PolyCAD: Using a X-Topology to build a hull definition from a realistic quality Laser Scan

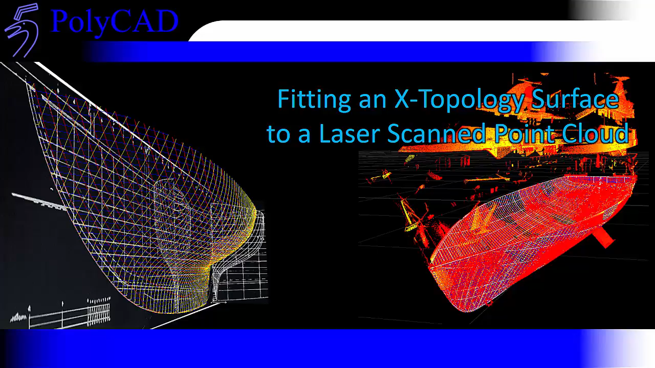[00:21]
We're going to focus entirely on how we set up the shape and how we capture that from the point cloud itself rather than looking at the boundaries at the beginning of that process. We'll then go on to validate that surface with respect to the point cloud to look at the accuracy. So first we'll start by opening a laser model.
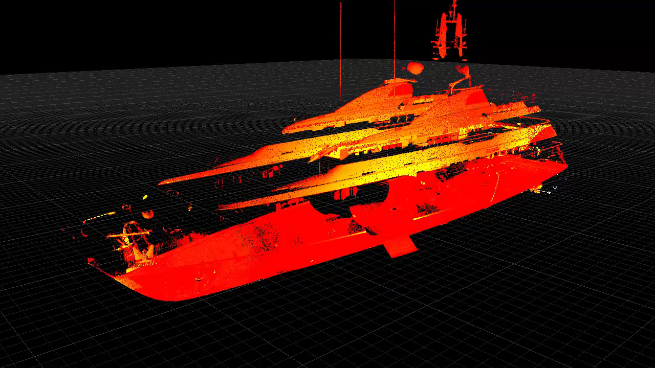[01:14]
We can also have some local visualisations
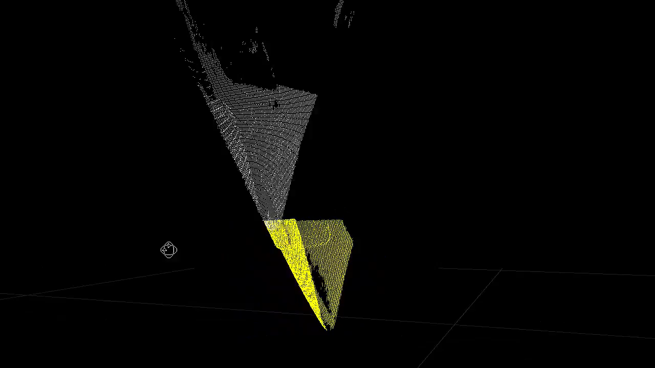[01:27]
some of the protection on the bow, on the stem.
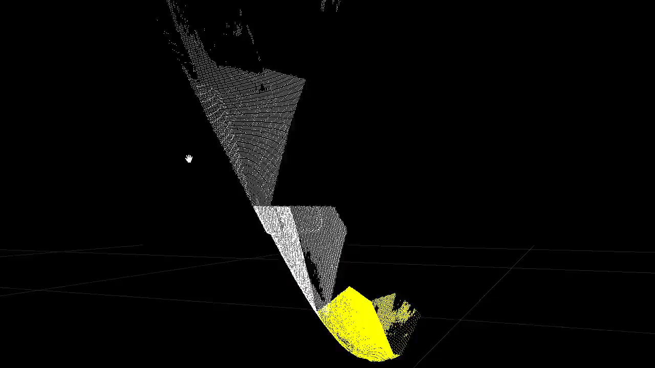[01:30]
We'll go along the stem and we can run to the transom. So doing this kind of thing is quite helpful for picking out the features along the keel which can often be quite challenging to pick out with geometry.
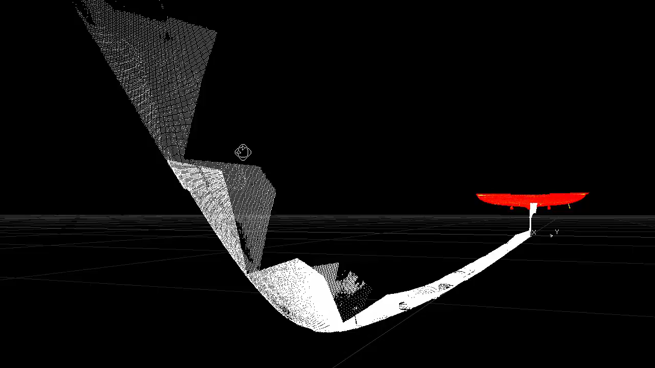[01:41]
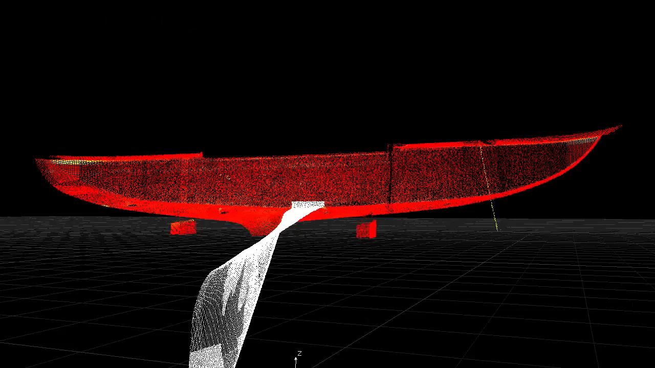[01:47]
If we go to the transom itself we can see that
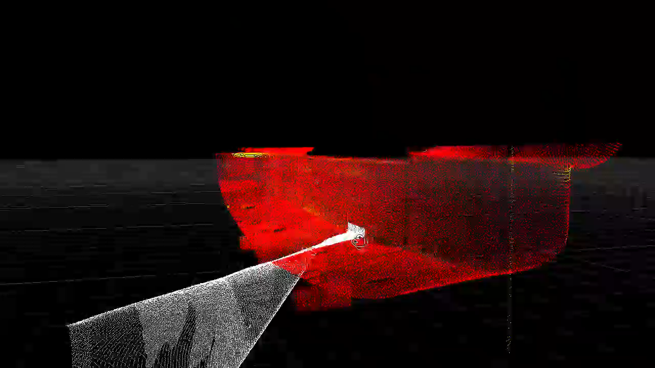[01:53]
other details that would be quite difficult to pick out.
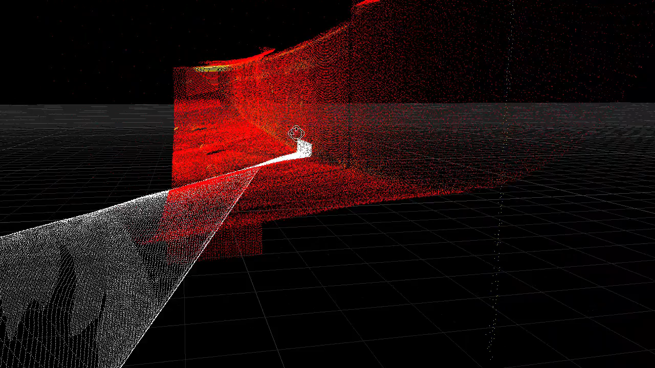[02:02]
We can also pick out some of the arrangement of the curves that we're going to deal with.
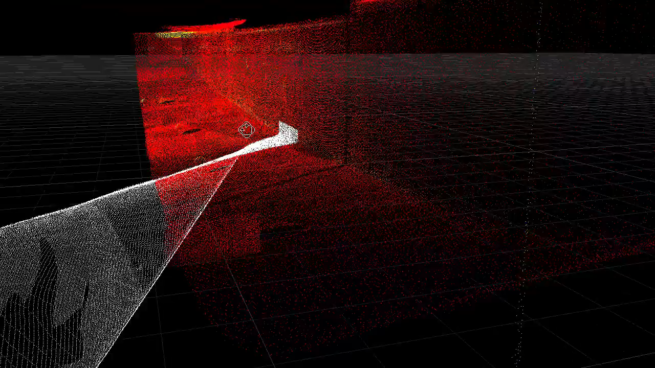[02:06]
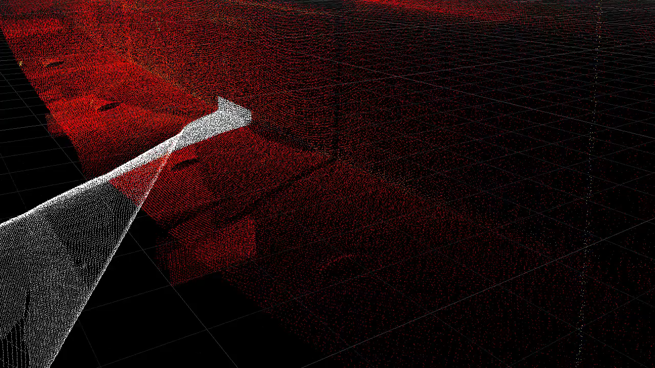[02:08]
And then we'll need to look at the shape of the hull form in more detail.
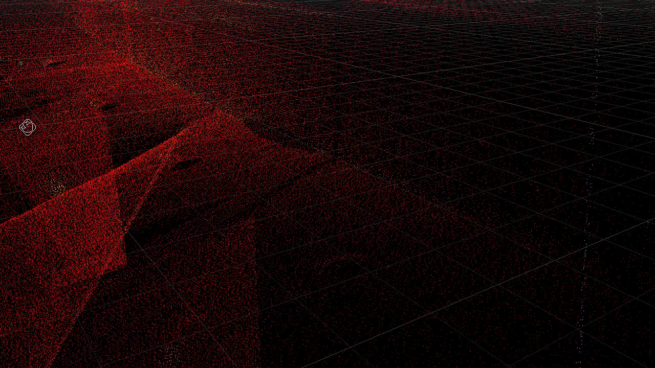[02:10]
For that we can use the sections.
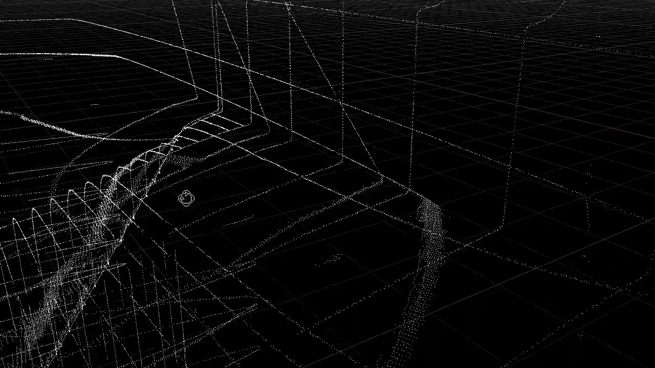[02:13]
This is kind of giving us the 3D contours of the shape that we're going to deal with
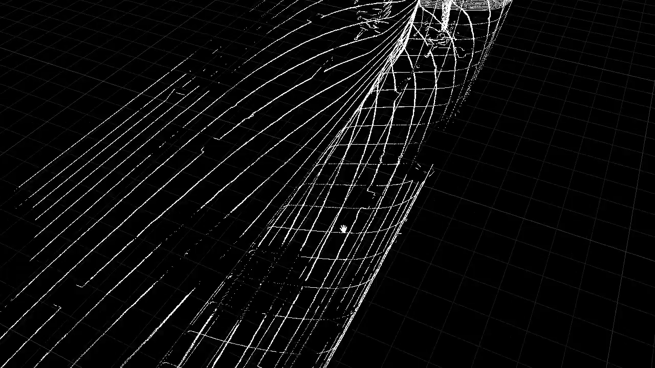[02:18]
picked out in the points that are intersected with the planes that we cut through the model.
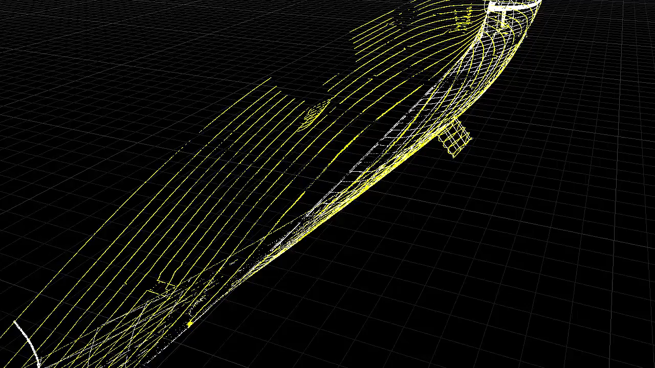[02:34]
We can just constrain this to the port side for example.
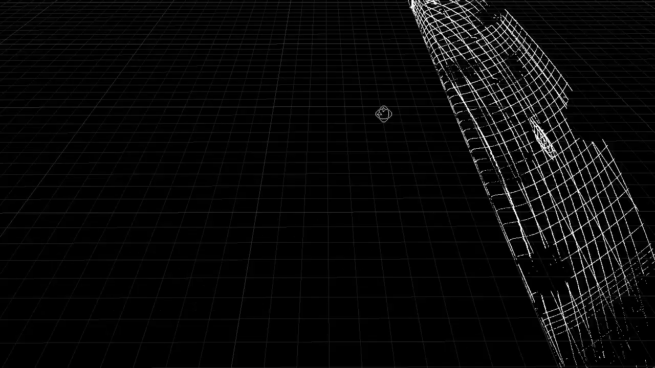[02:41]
These get reprocessed and we can see all the designs there.
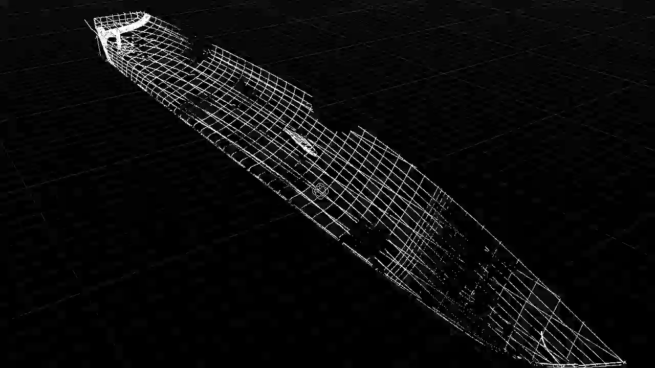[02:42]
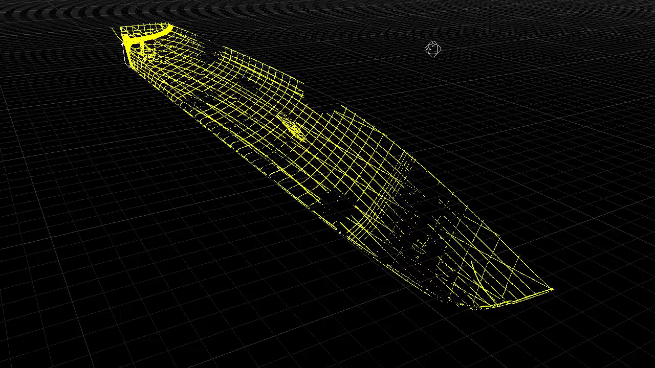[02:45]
We'll move on to just work with the sections.
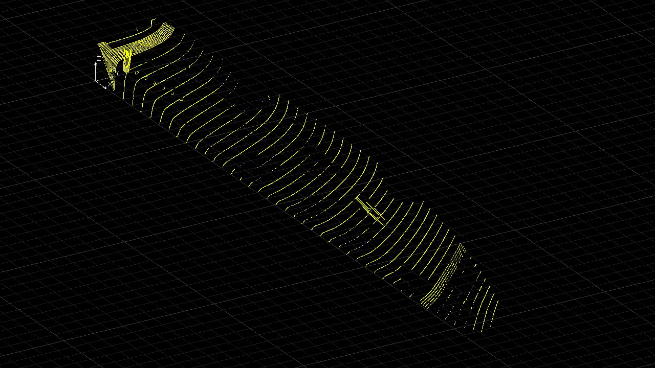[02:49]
So now pretty much we can have a body plan.
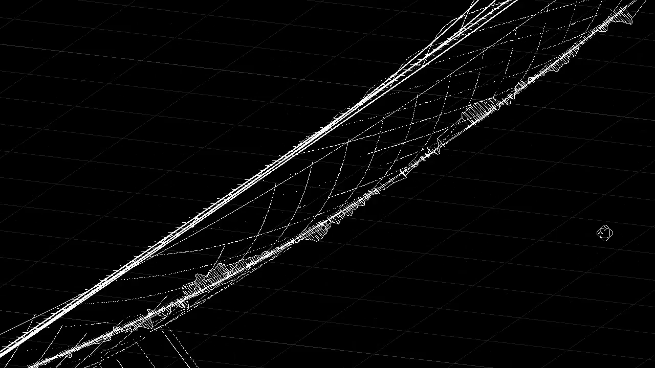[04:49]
relative difference between the curve and the surface itself and we can enhance that.